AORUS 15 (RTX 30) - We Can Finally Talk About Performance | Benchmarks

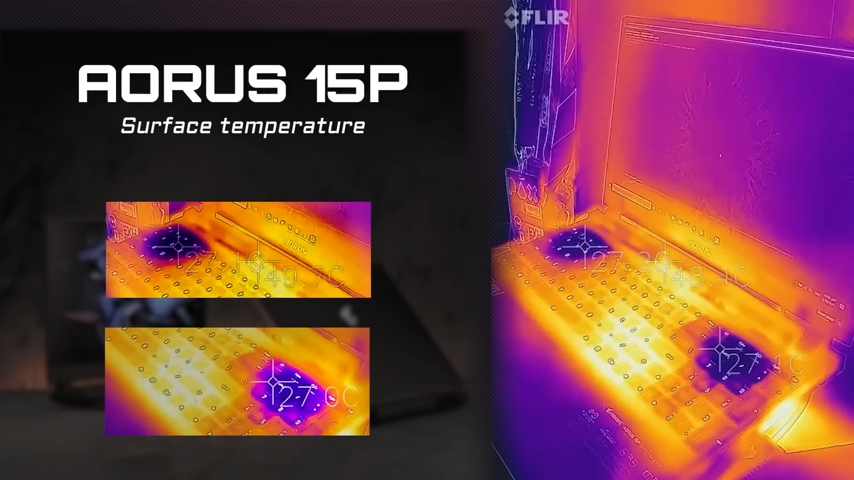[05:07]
it manages well under gaming conditions, and won't cause any discomfort to you.